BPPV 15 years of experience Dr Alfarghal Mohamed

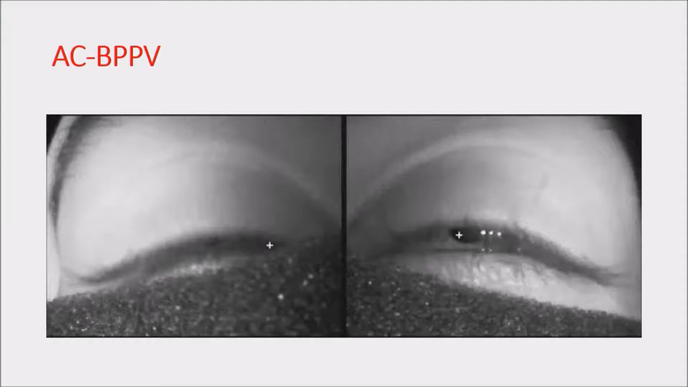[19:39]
on the uh right we recorded this just uh concentrate because she keep on blinking so it's a little bit challenging to appreciate the